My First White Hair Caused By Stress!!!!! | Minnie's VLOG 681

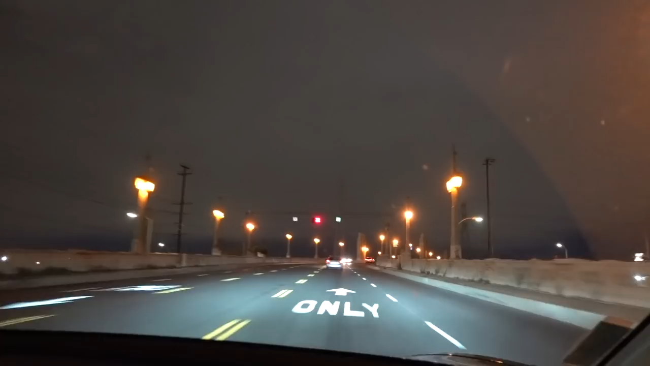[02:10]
Back in LA, and there is the city right there. So, this bridge right here is one of the bridges where a lot of singers and photographers film their music videos and, uh, you know, commercials for clothing, etc. Very, very nice city lights.